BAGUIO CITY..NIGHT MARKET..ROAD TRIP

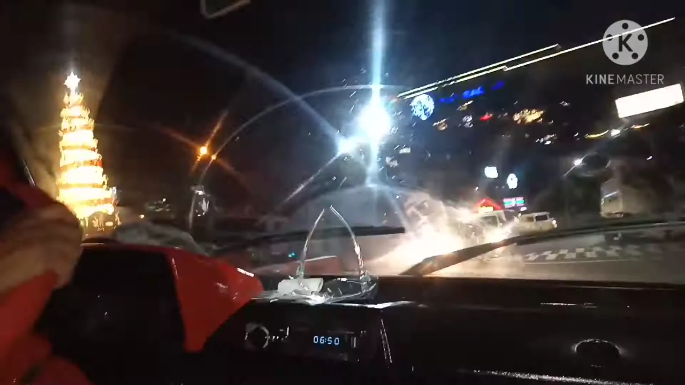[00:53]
passing by tayo sa governor park route walang mga buses
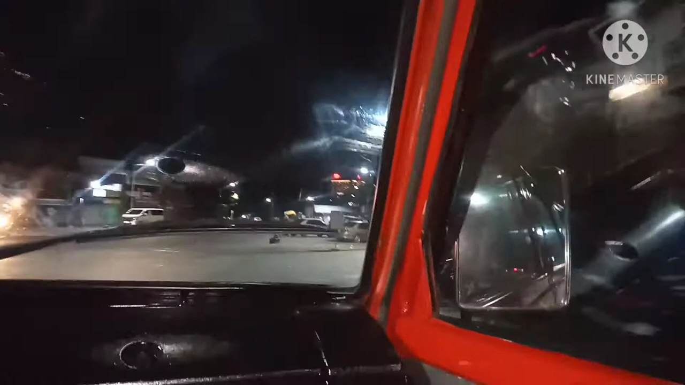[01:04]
ito dati pagkaganitong oras guys yung mga night trip marami so yan malinis guys walang mga bus the only
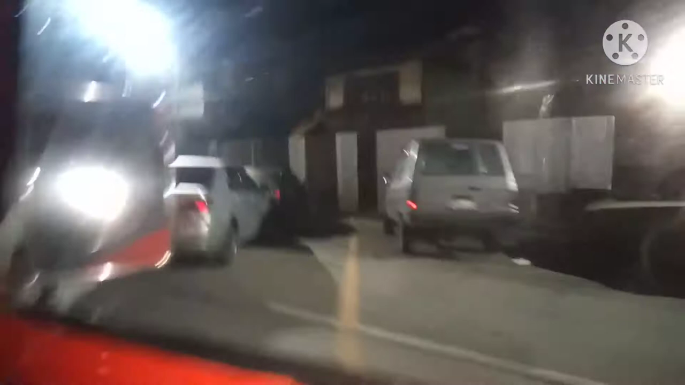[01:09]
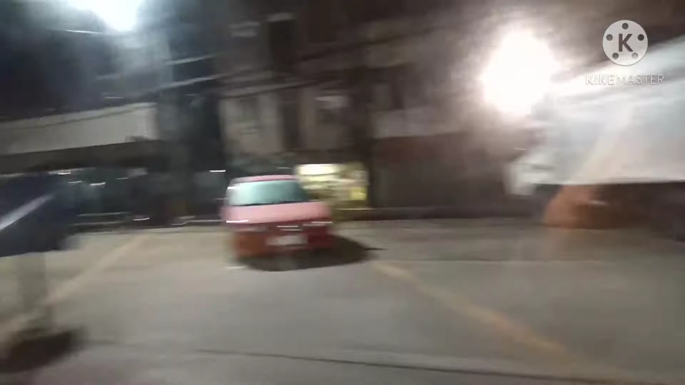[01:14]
truck is a cargo truck pag may mga padala kayo
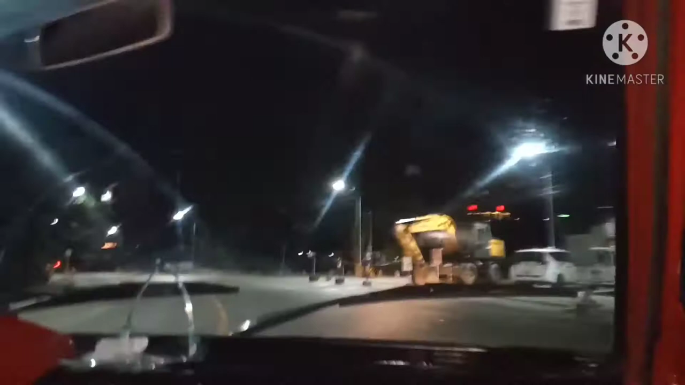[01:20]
so wala walang bisita may bisita pero mga private cars wala talagang ano guys walang
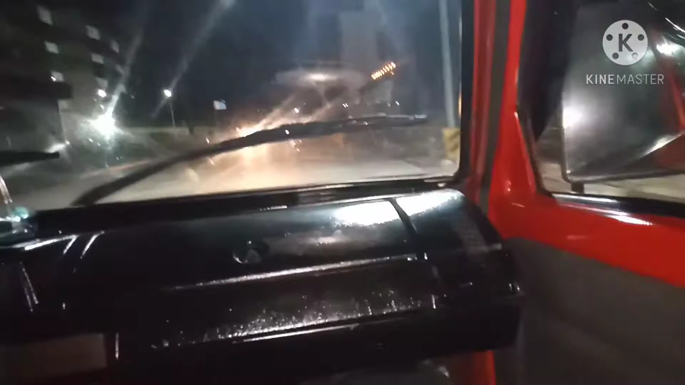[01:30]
so ito yung parking lot na bago ng SM yan ang
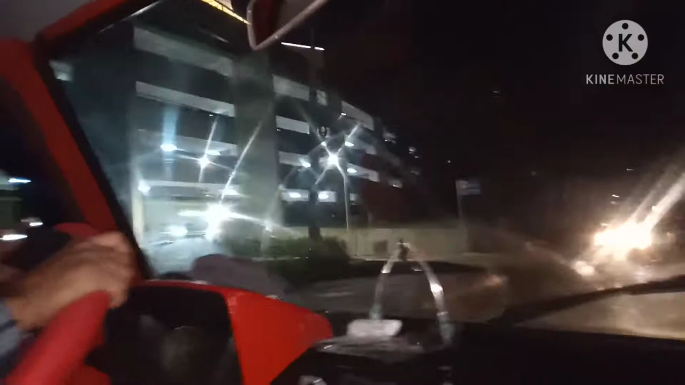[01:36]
entrance ito yung bagu colleges foundation yung UC
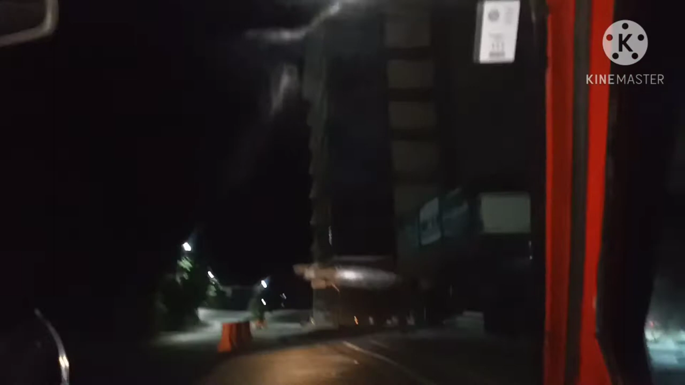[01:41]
University of Cordillera o guys yan pala ako nag college dati associate in genetic engineering pero ngayon college of engineering na ang tawag so this is harison road or any
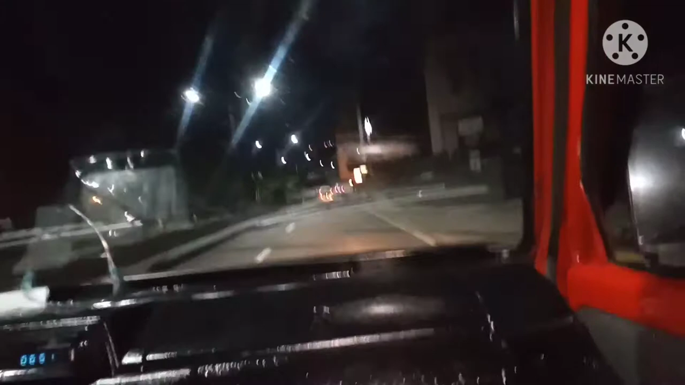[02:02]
ano natin kung makapasyon tayo ng night market kahit sa hindi na kami papasok sa loob very free ng daan makapakita lang namin sana guys kung may night market ayos sa mga aso o